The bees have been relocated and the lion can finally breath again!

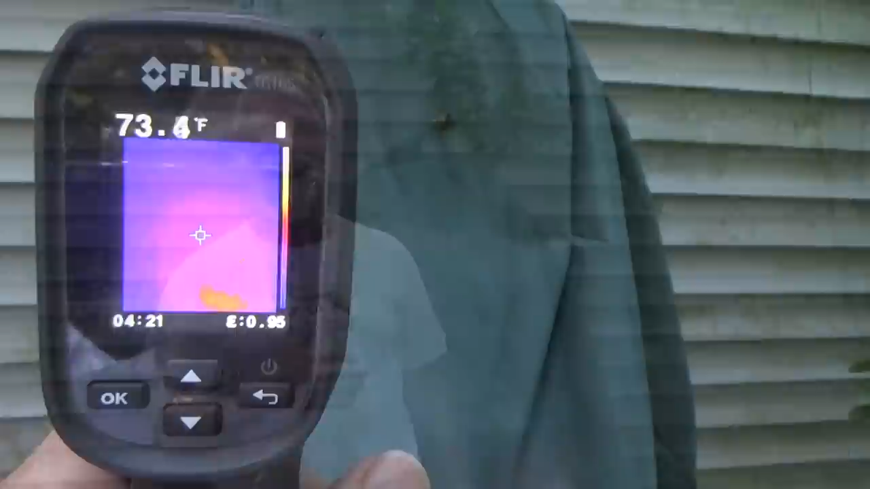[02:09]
On screen: spot 73.4°F
And here is the image of the bees underneath the tarp.
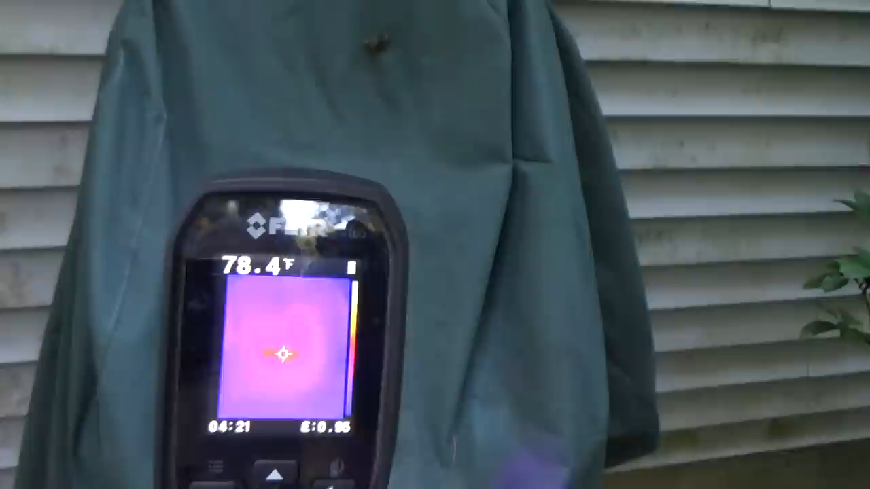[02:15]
On screen: spot 78.4°F
And the bees, the location of the bees are right.
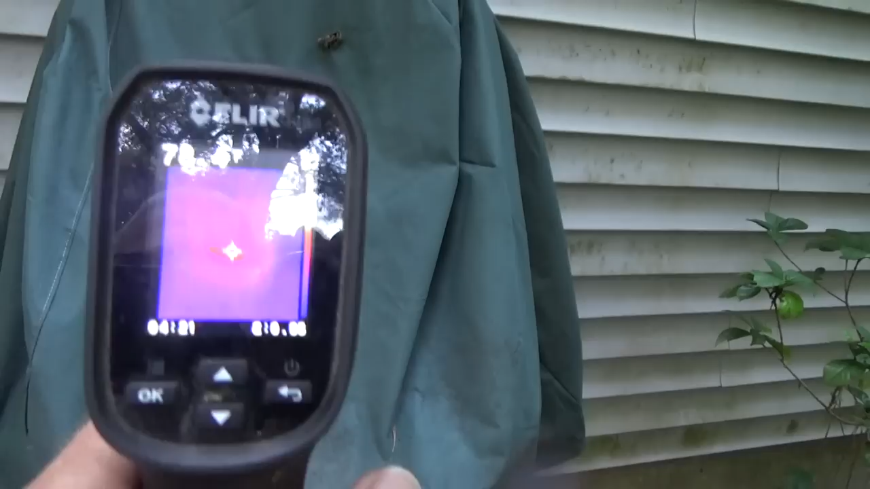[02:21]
Well, I'm telling you, it's getting a nice, nice, big, bright image right there.
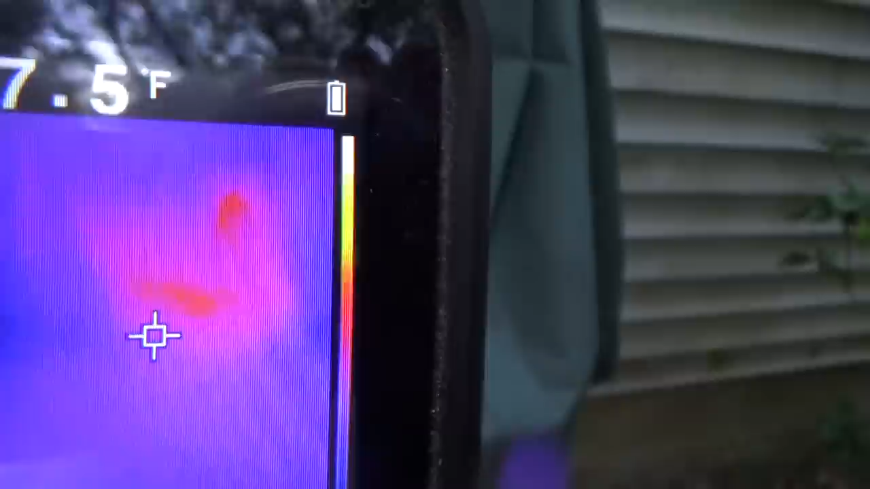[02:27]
Look at that.
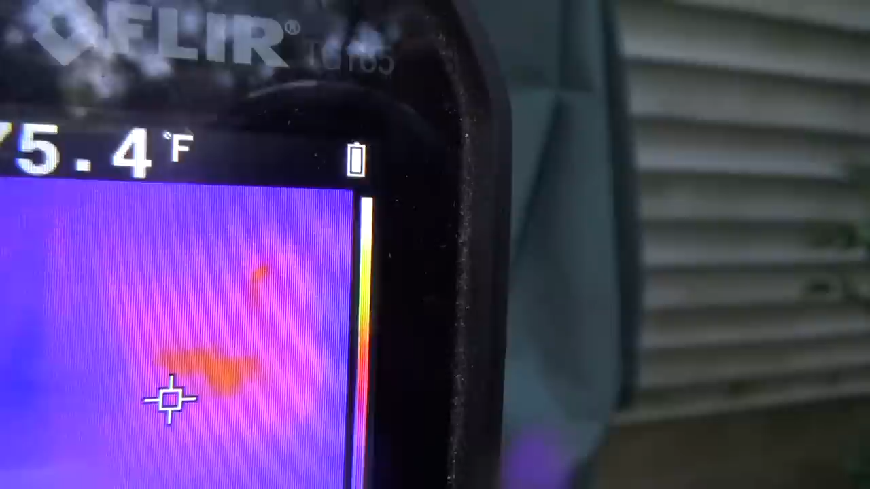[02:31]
And they're located right there. You can see the two little dots. That's where they are, in this area right here.